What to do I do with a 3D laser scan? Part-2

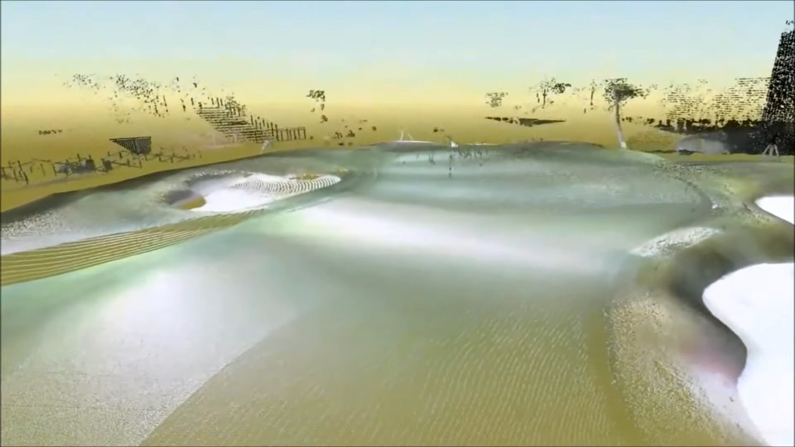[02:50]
Our point cloud records the elevation and position of the green for us.
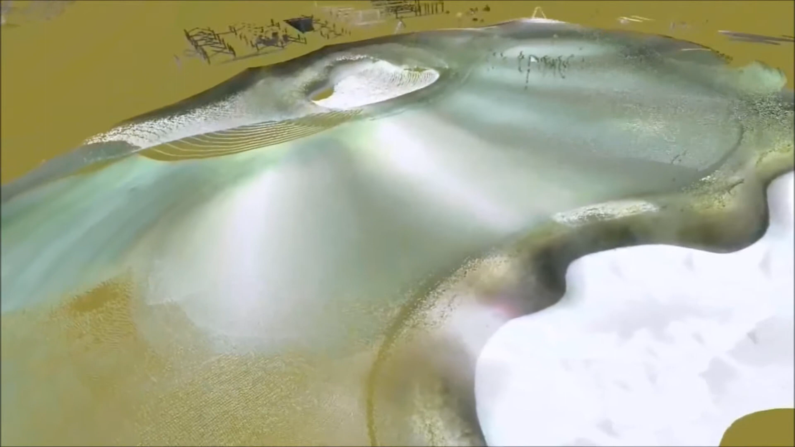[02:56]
However, most of us are accustomed to reading greens via elevation coloring or contour lines.
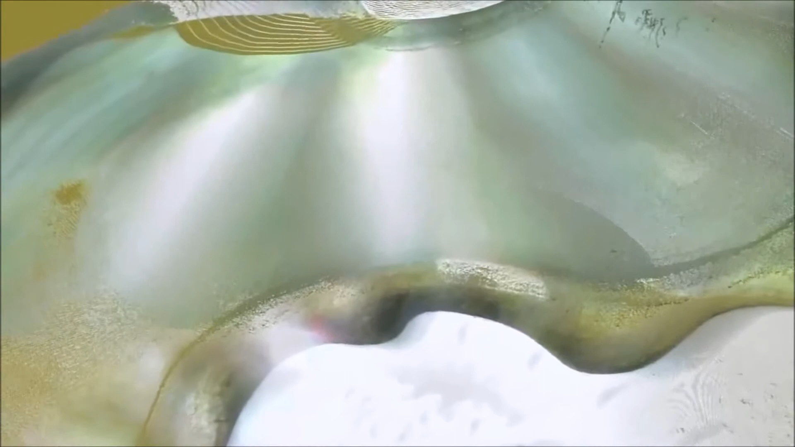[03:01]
The most accurate way to convert the point cloud into
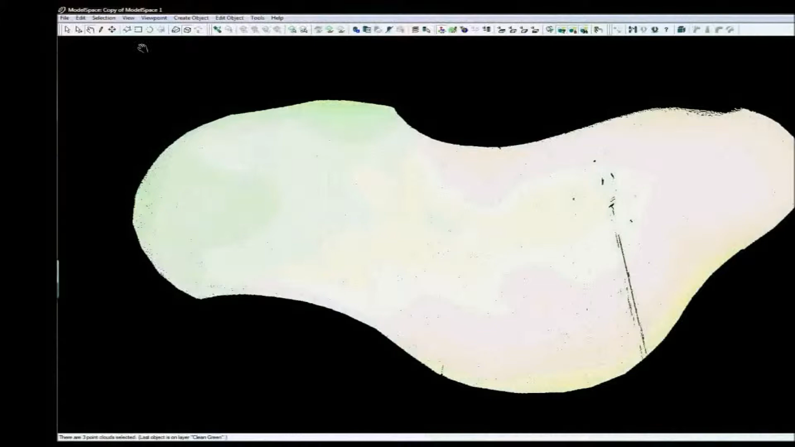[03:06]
one of these is to create a surface model from the point cloud. After cleaning the point cloud of non-surface data, the surface cloud is then converted into a tin mesh.
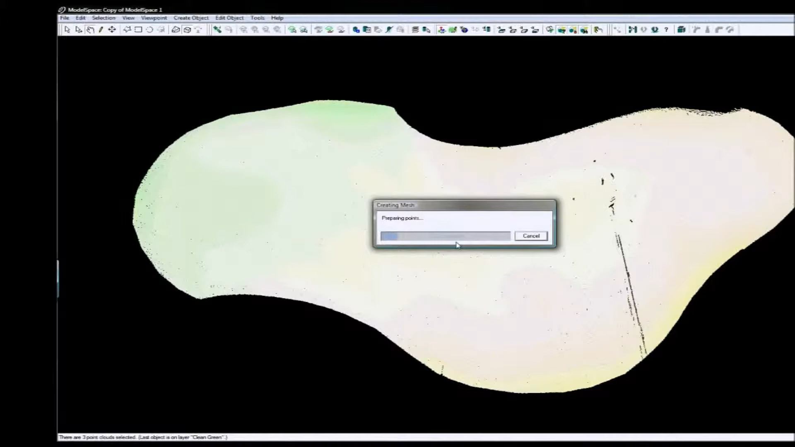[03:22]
In this case we use the Leica Cyclone Software Suite to create the mesh.
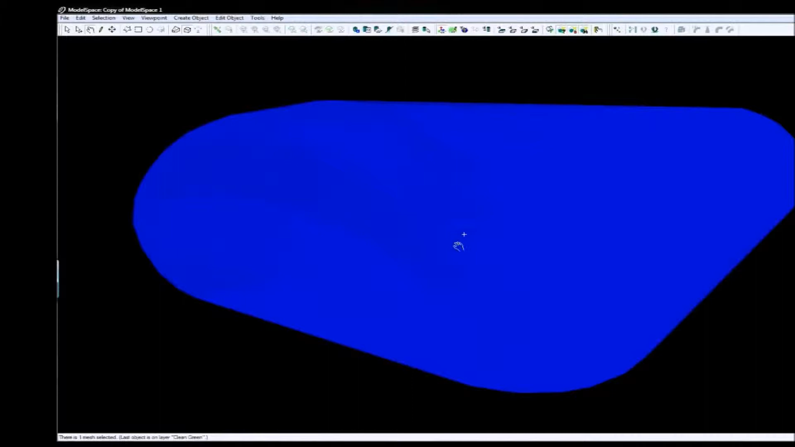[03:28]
However, there are many software applications that can accomplish this task.
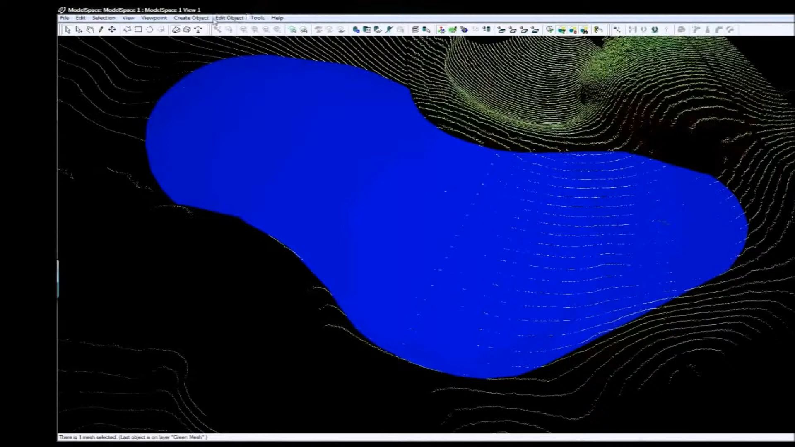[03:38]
Once the point cloud has been converted into a mesh,
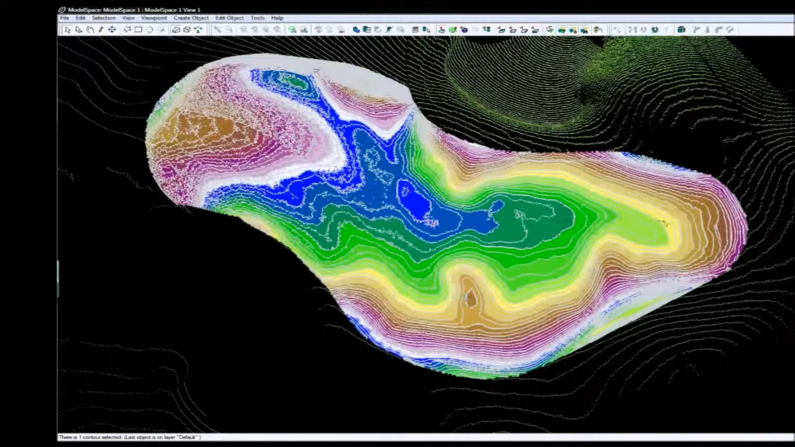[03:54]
It is important to remember that any 2D deliverable from a point cloud is a reduction or projection, as the point cloud is natively 3D.
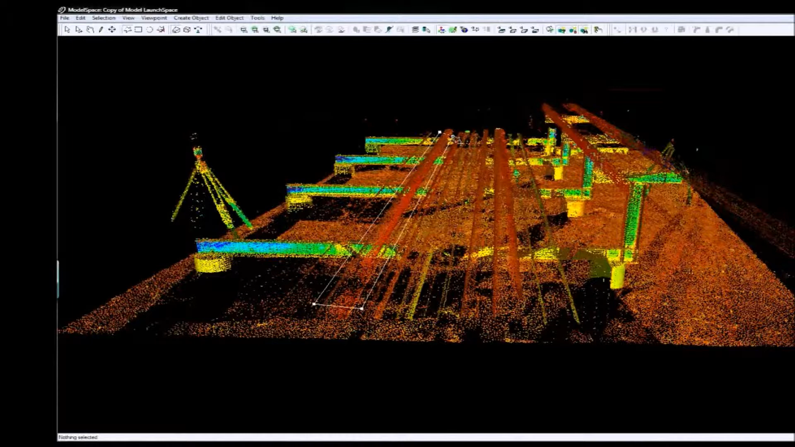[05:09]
Essentially, the process requires an operator to select a section of a point cloud and tell the modeling software what that selection is. For example, here we have a pipe run.
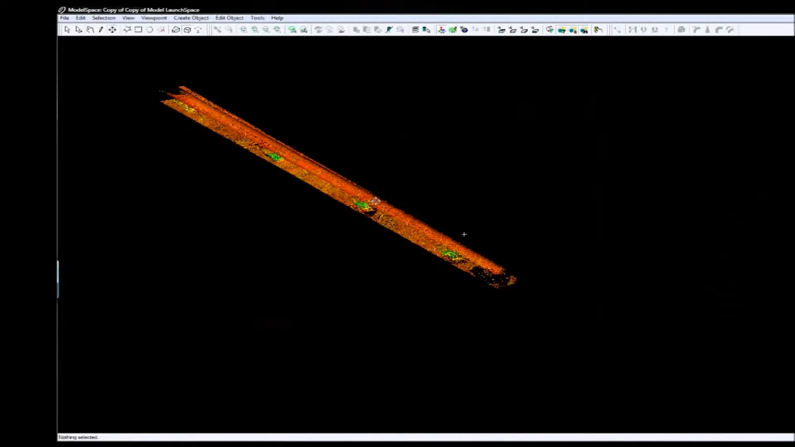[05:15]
First we select a single pipe and isolate it.
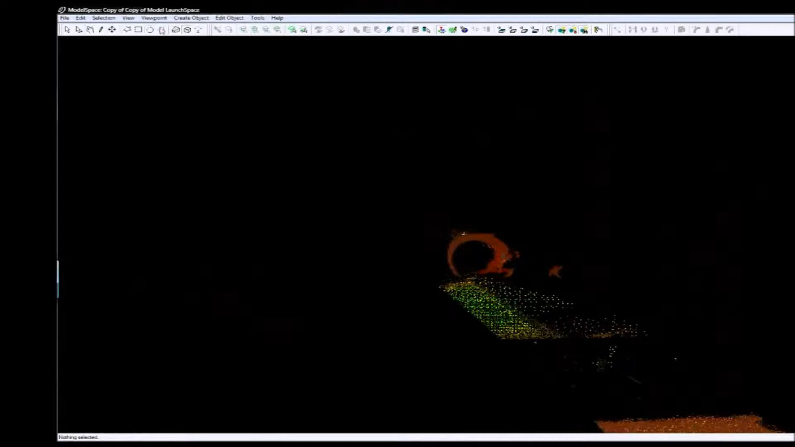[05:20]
Next, we use the create model command and identify the highlighted section as a cylinder.
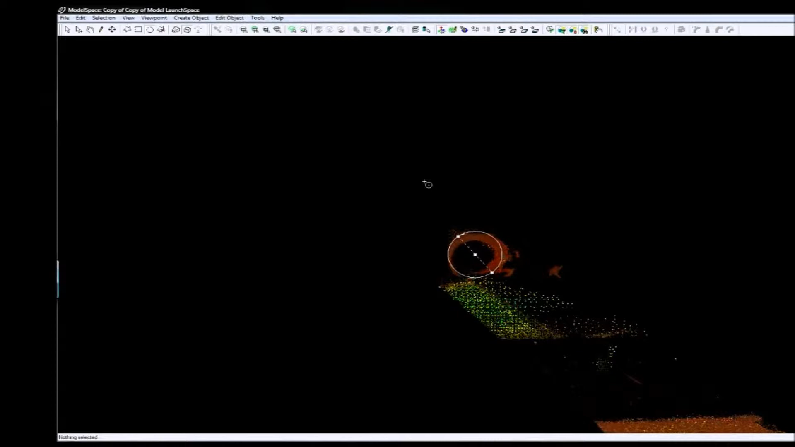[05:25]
At this point, the modeling algorithm creates a cylinder that best fits the point cloud data.
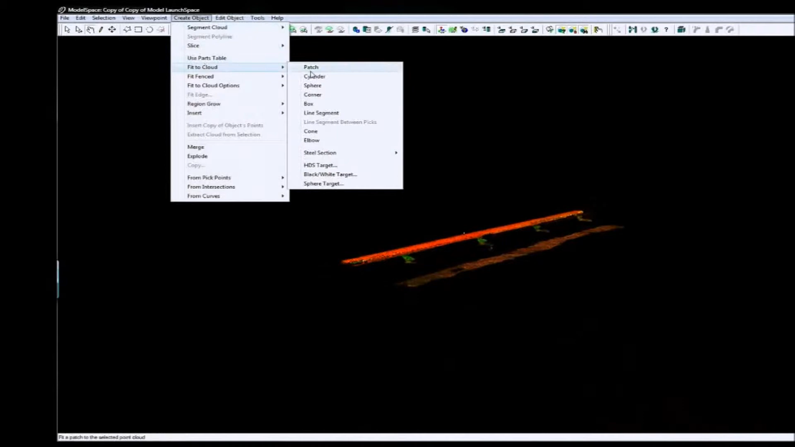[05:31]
By using such a program,
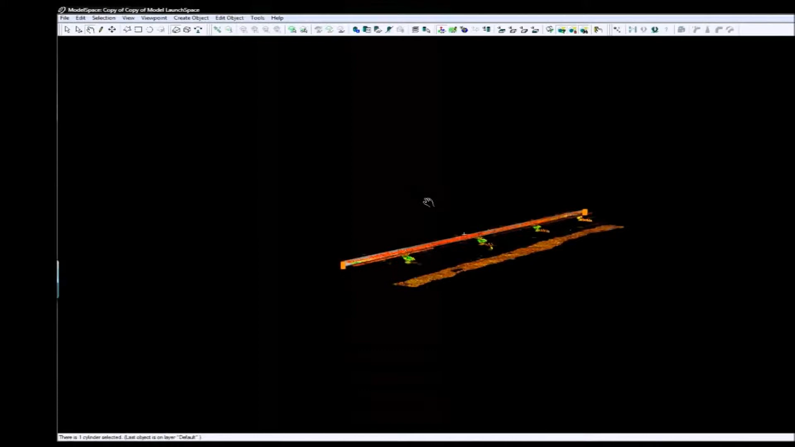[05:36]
the operator can review the model's fit by overlaying it on the point cloud or by viewing the fit to cloud properties of the modeled object.
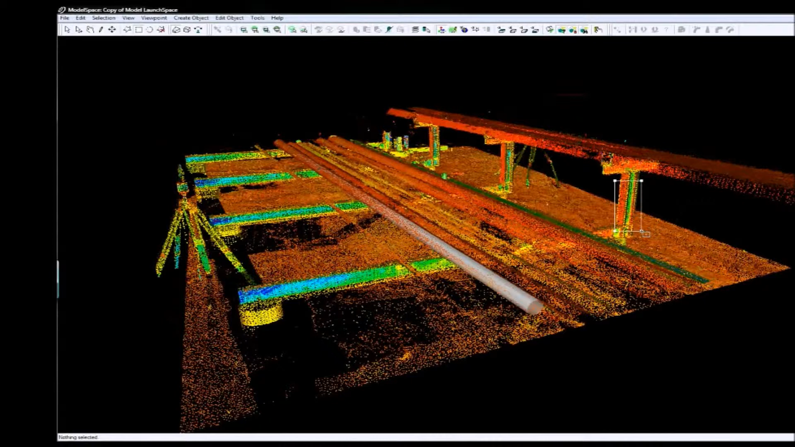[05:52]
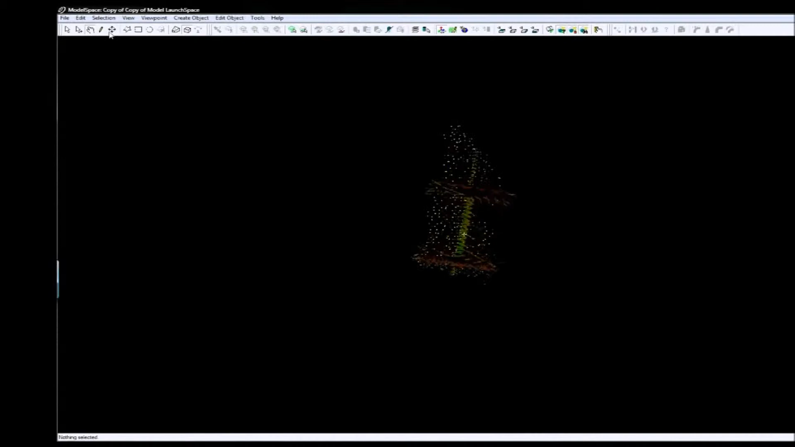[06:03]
Point cloud modeling softwares offer a large variety of modeling commands in addition to fit to cloud including inserting objects, copy and paste functions, and the ability to alter the properties of any modeled object.